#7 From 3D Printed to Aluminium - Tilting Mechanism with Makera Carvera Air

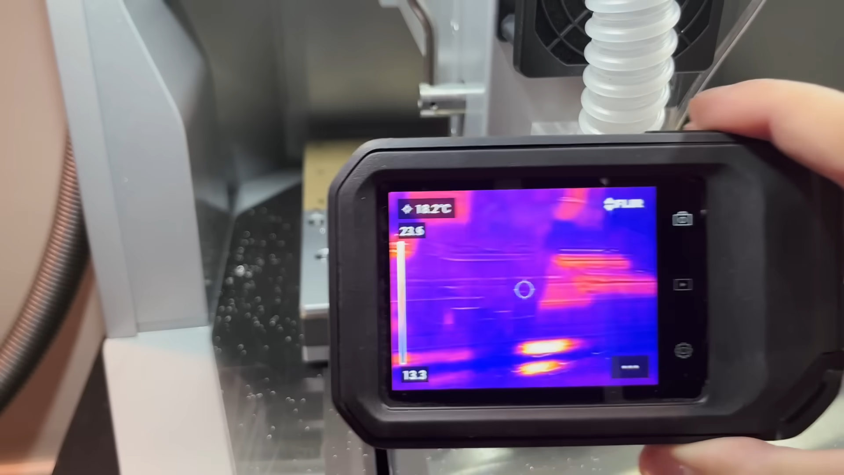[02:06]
On screen: spot 18.2°C
If you look at it the part is much colder than my finger there.